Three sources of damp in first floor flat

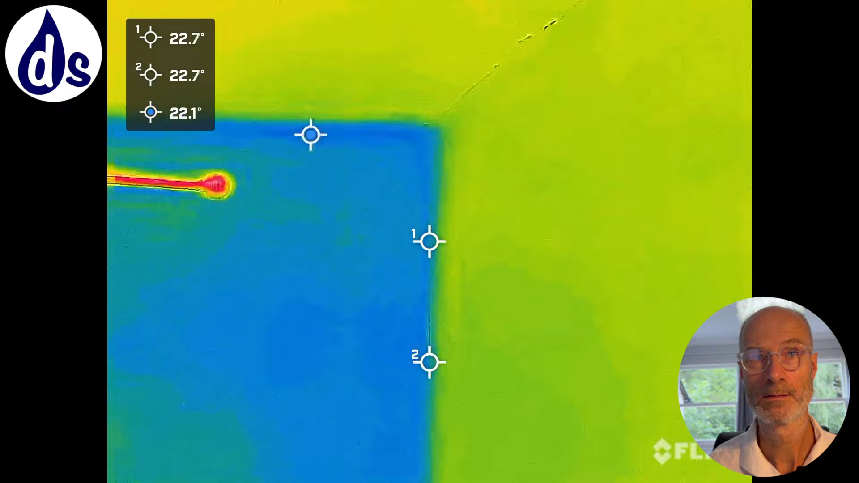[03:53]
by contrast there is much colder so I and over this is using a thermal imaging camera it's
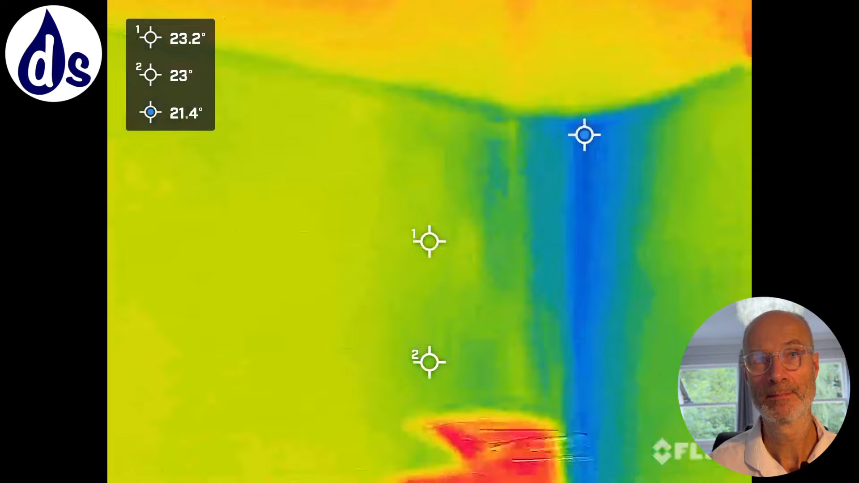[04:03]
useful for identifying areas of risk and can
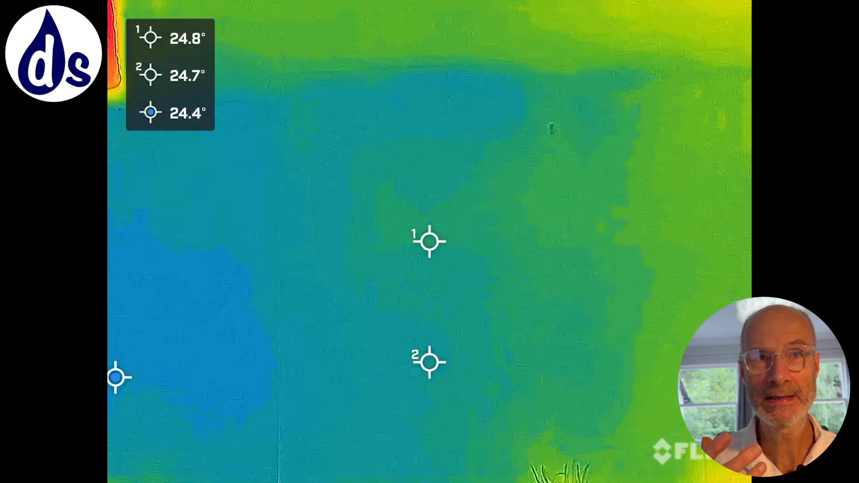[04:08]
help with identifying dampness but it can never be used for
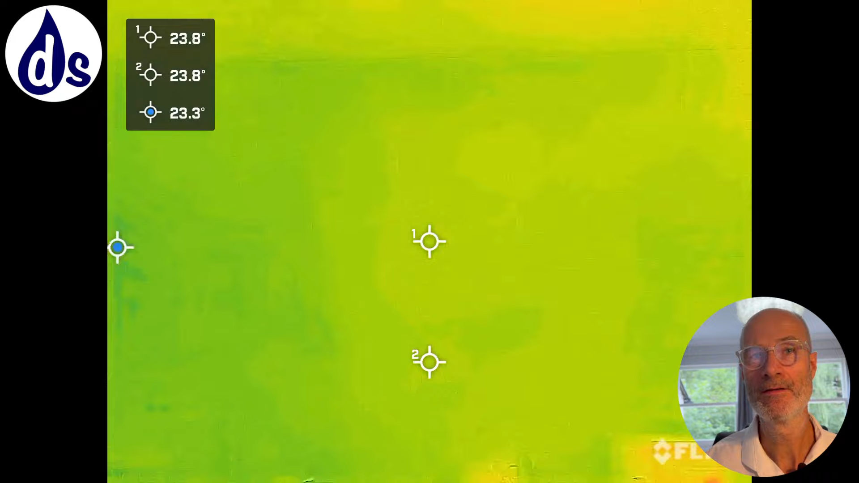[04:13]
identifying the root cause of dampness but it can indicate for example
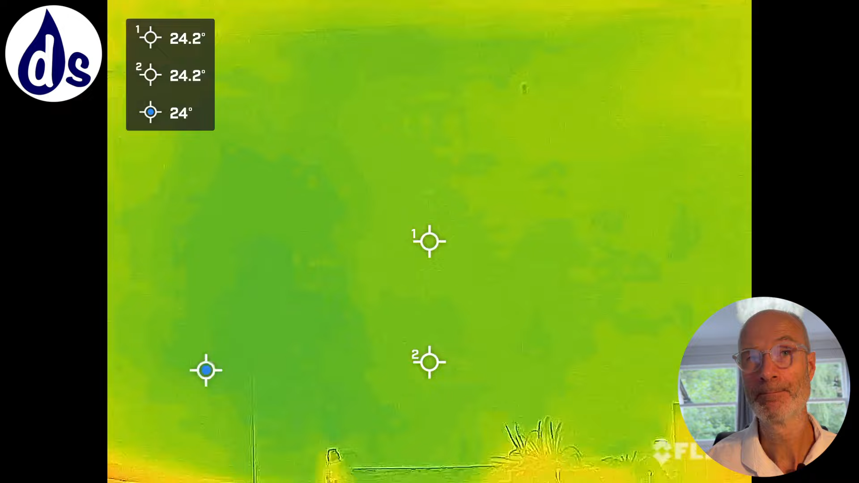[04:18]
condensation as opposed to hygroscopic salts
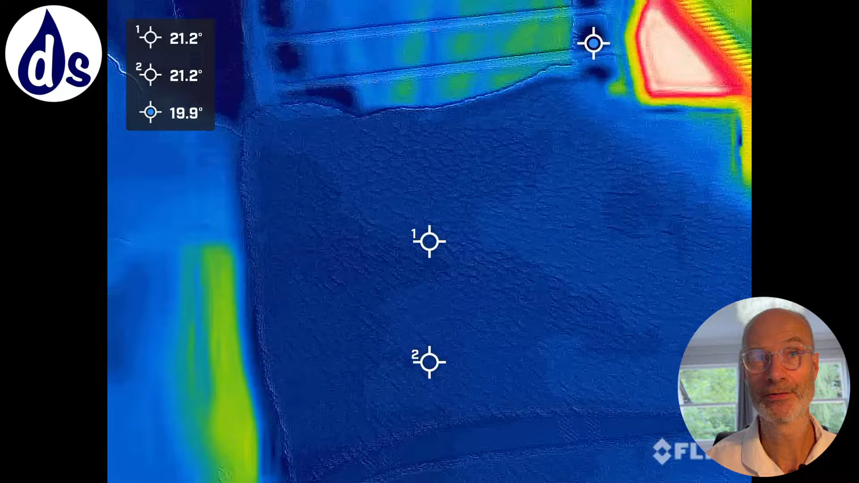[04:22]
so just to explain the these heated drying
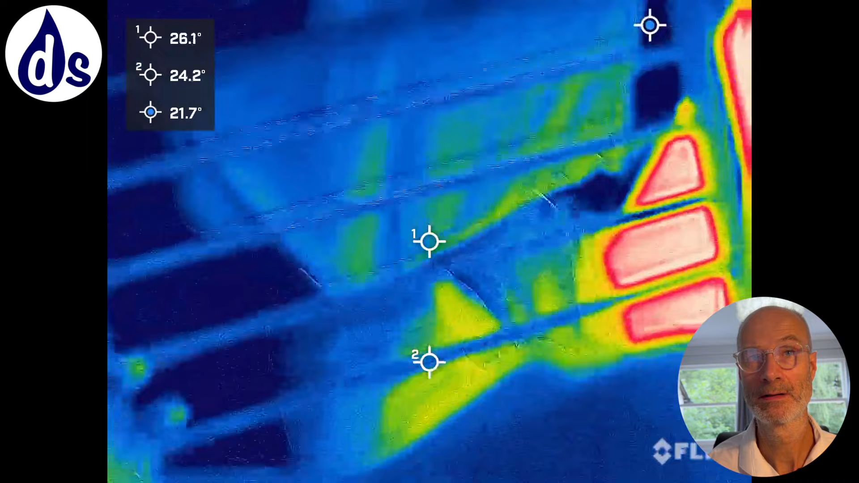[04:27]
racks are terrible because they superheat the damp clothes things
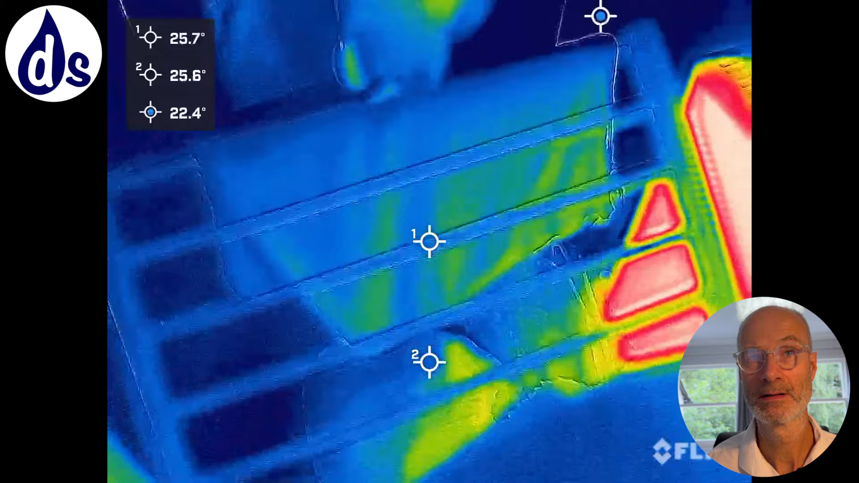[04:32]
create lots of vapour which then finds its way to the cold wall so it's the fastest way of creating condensation